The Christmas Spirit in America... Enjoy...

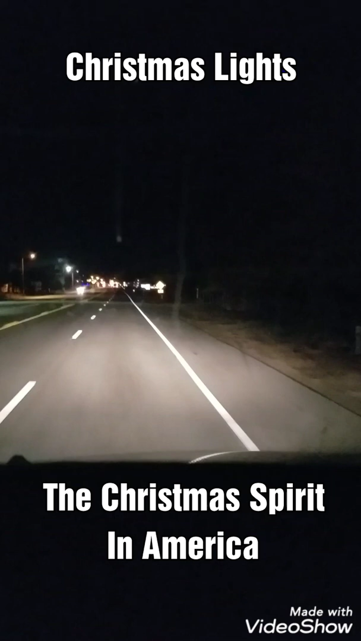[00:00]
my favorite towns? Lone Pine. They got an incredible saloon here. I'll come up with the name in a little bit. Look at this, Christmas lights on the right hand. It says, it actually spells a word out. Yeah. Happy holidays. Look at that. Happy holidays, Gutierrez Familia from Lone Pine. Look at the blue to the left. Oh, that's just gorgeous. These people have the Christmas spirit.